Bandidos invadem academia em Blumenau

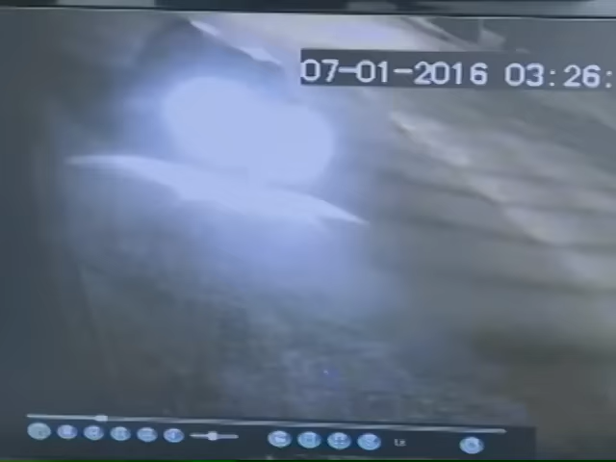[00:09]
Foi às três e vinte e seis da madrugada. Os ladrões chegam em um Fiat Uno da cor preta.
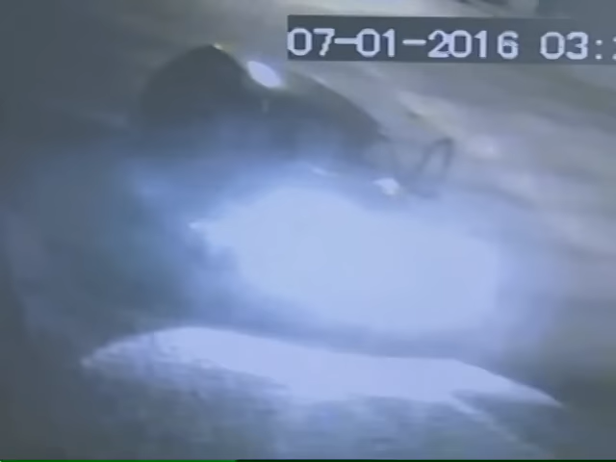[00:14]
Três homens saem do carro e invadem a academia.
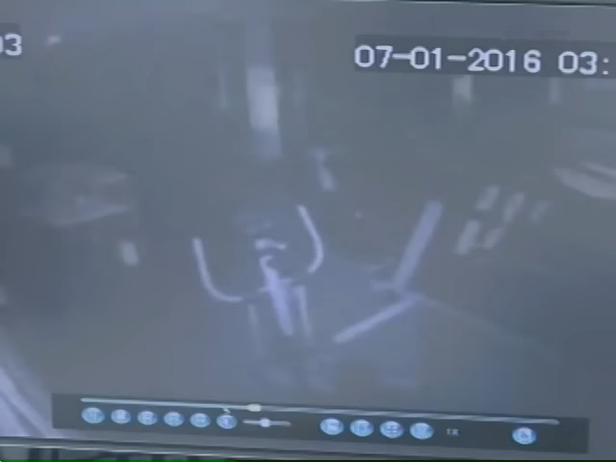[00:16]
As imagens estão escuras, mas é possível perceber a agilidade dos bandidos.